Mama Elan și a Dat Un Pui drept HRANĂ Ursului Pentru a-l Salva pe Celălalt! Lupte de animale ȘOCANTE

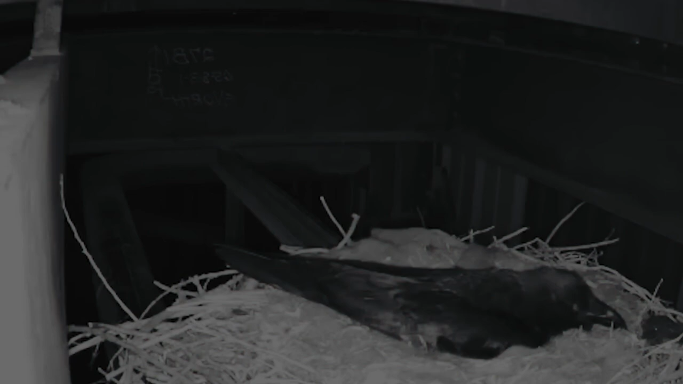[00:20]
Această cameră a fost instalată pentru supravegherea unui cuib de ciori. Ea își clocea ouăle când dintr-o dată s-a arătat un oaspete neinvitat.
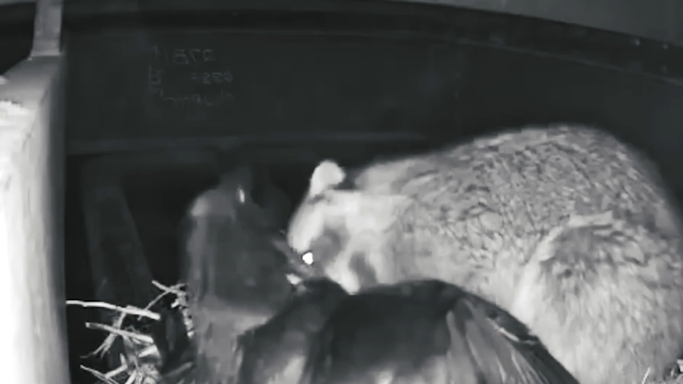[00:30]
Ratonul s-a aruncat peste cioară și a început să o muște. Ea se proteja și a reușit să scape. A pierdut doar câteva pene și ouăle desigur, care au devenit cina delicioasă a ratonului.
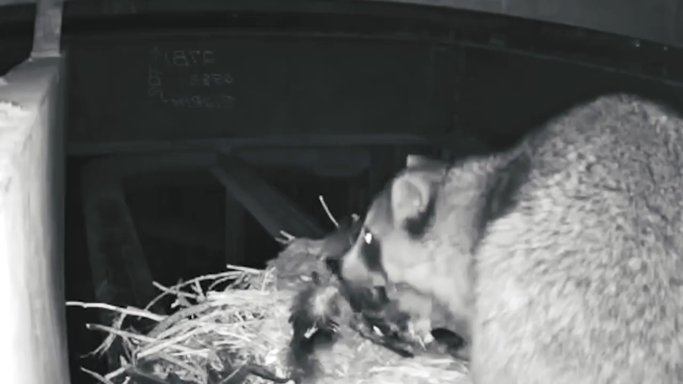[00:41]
În aceste episoade mereu avem vreun atac de crocodil.